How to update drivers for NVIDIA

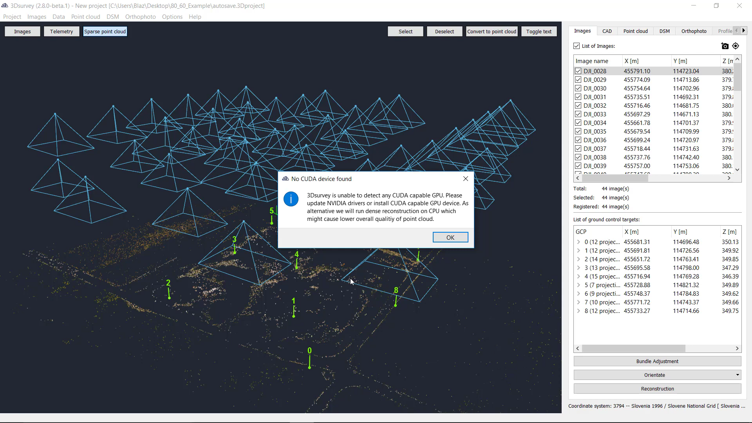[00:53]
a message 3d survey is unable to detect any CUDA capable GPU device so please go to NVIDIA official driver web page and download the latest drivers for your graphic card now I would like to show you how to do this just close all these windows the easiest way to
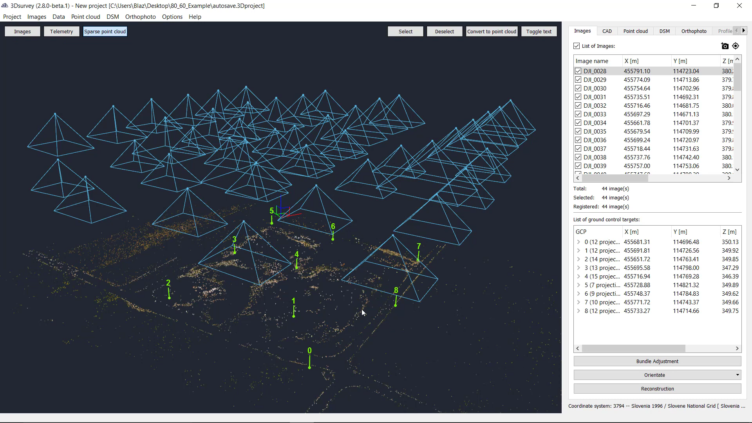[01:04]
check out which graphic card you have is the start task manager go to